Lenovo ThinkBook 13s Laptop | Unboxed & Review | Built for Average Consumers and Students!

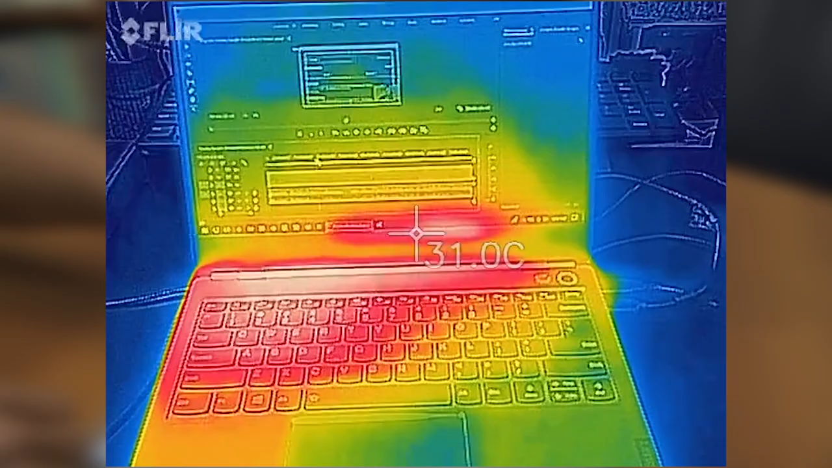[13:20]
On screen: spot 31.0°C
Now I did notice some heating around this area right here as well as at the bottom of the display,
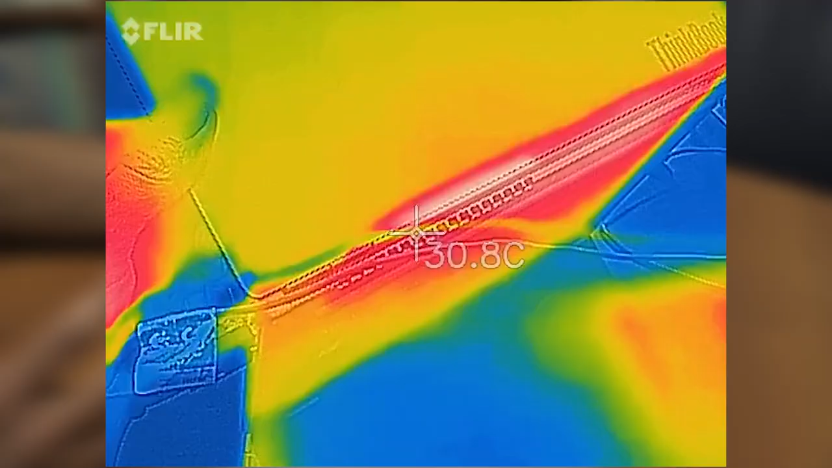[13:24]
On screen: spot 30.8°C
you will get a lot of heating coming out from the back of the laptop because that's where the vents are located.
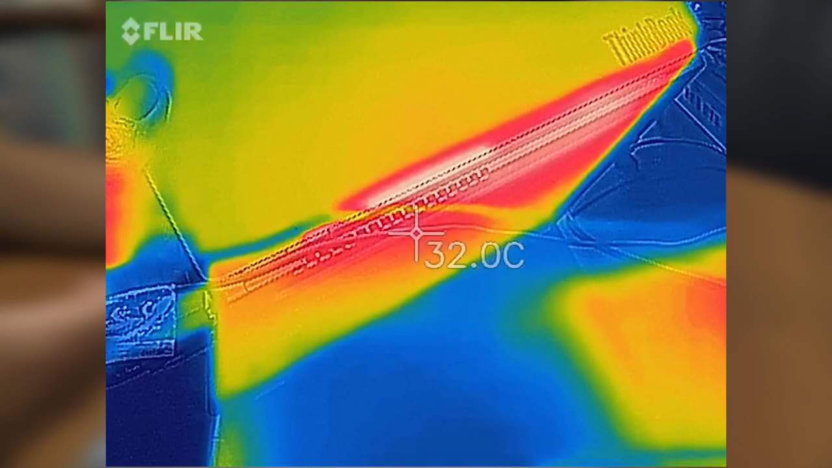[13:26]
On screen: spot 32.0°C
Now for noise, I did notice some clicking some weird noise happening around this area right here.